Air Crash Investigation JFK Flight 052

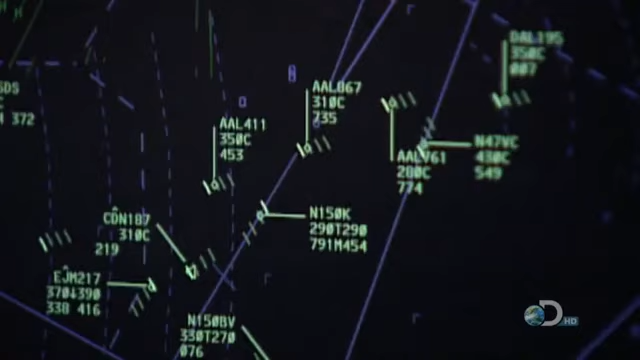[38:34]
Ground radar sends out radio waves which are reflected back from aircraft The plane's position can then be tracked by the tower
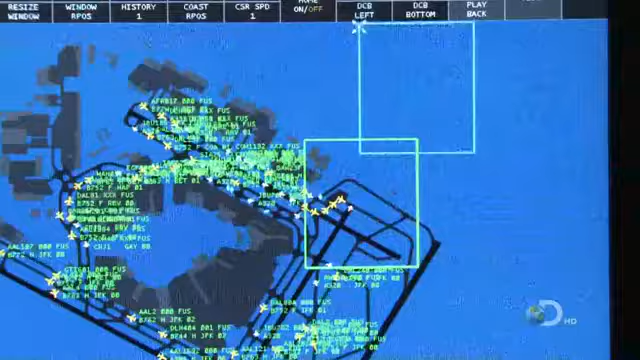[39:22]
They call it Airport Surface Detection Equipment or ASDX
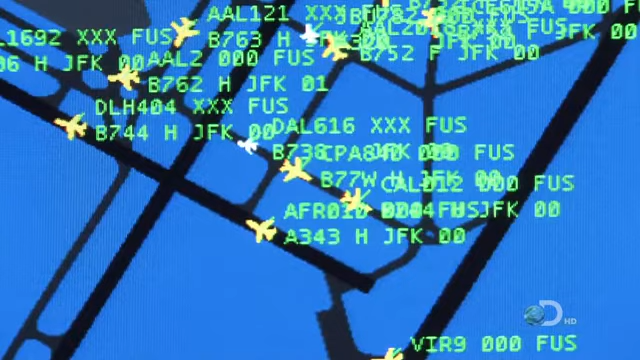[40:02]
This system automatically recognizes and displays each aircraft's call sign As planes move along the runway A series of green lines warns controllers